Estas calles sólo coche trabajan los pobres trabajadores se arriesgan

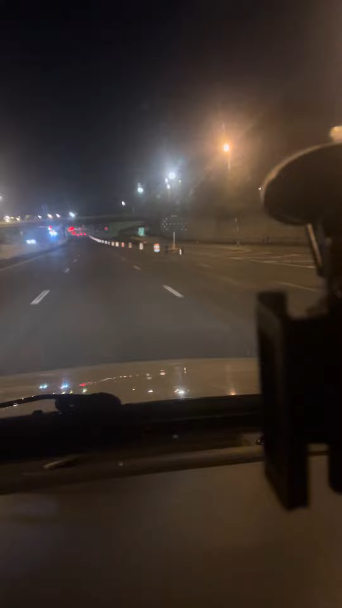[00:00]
Calles bien peligrosas para manejar, vean Están construyendo las... Están haciendo las sierras de repente Vienen espantados, vean como es el carro espantado Es peligroso que puede ir a funcionar un accidente Pero... Si uno va a la expectativa No es fácil tener un accidente Porque no va distraído Pero yo lo recomiendo a todos Porque manejamos,